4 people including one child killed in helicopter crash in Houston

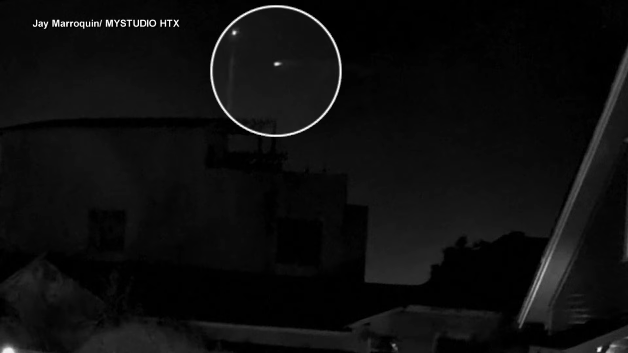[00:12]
Right now, the NTSB is asking for any witnesses to provide statements and video of the moment the helicopter crashed into a radio tower. Investigators will be on the scene again tomorrow. We know four people, including one child, died in the crash in Houston.